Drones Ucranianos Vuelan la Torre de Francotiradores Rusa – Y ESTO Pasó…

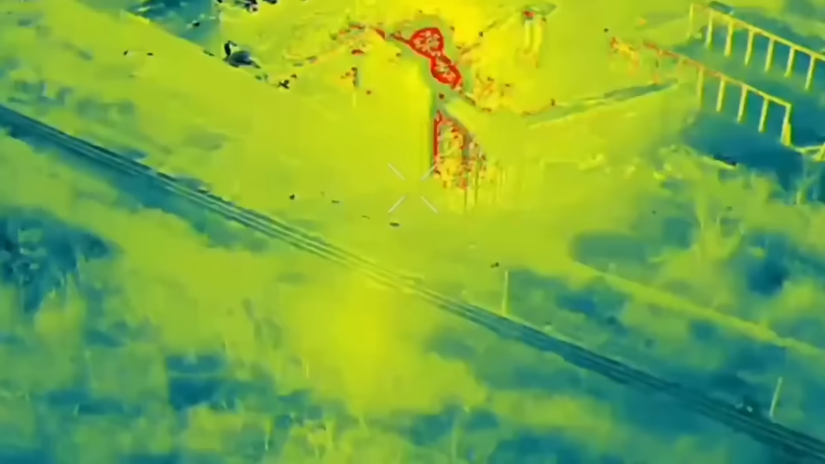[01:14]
Que las bombas cayeran sobre los depósitos y sobre los francotiradores en el mismo segundo exacto.
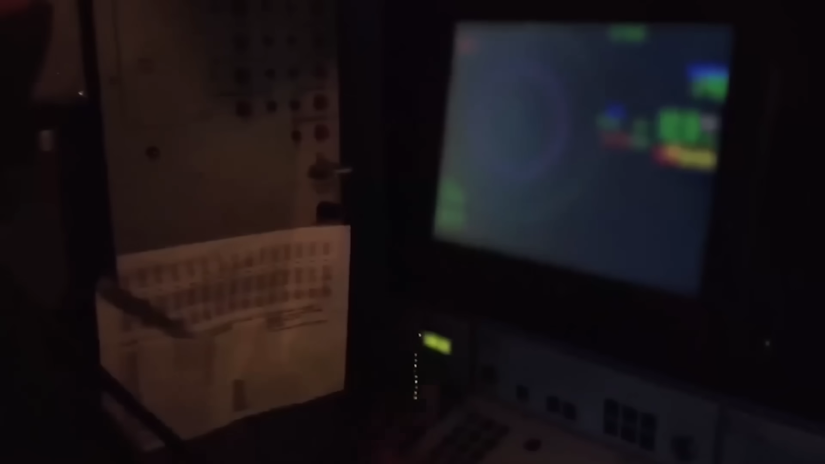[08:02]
El Buk ignoró los cinco contactos porque su software decidió que eran interferencia eléctrica.
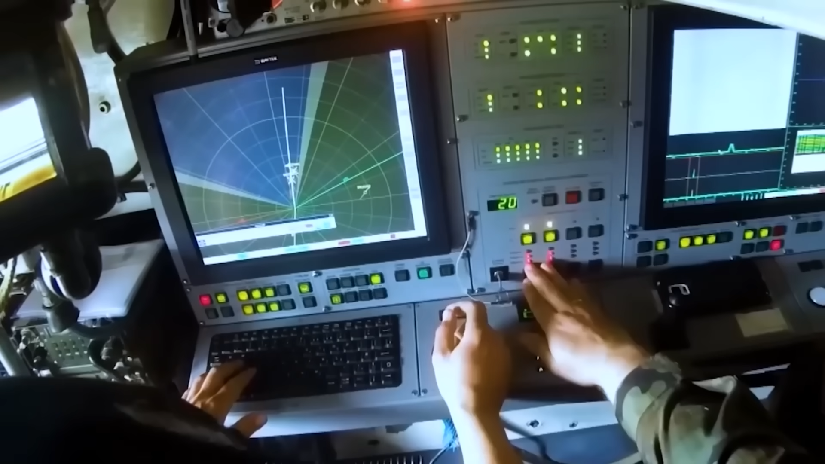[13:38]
Para el radar Derivatsiya, el objetivo, el dron y el activo aliado, la torre, estaban en el mismo vector.
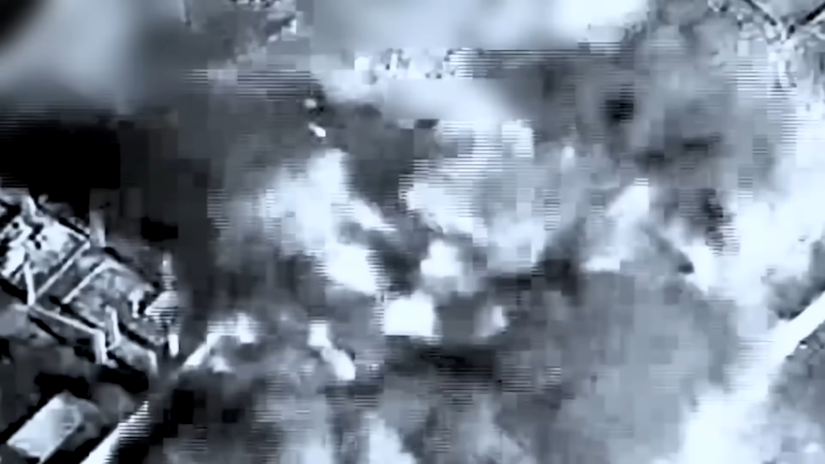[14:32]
Colapsaron instantáneamente. Las paredes de ladrillo no se rompieron.
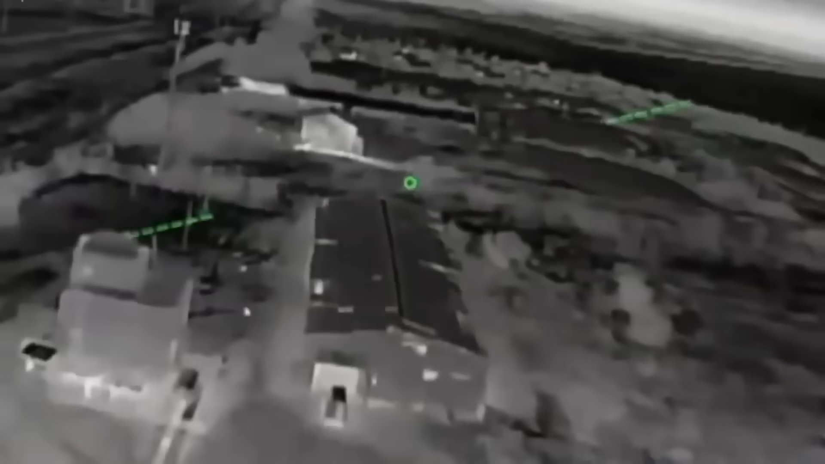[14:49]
Tres segundos después, el segundo dron golpeó el premio mayor al depósito de municiones de artillería al lado de la vía férrea.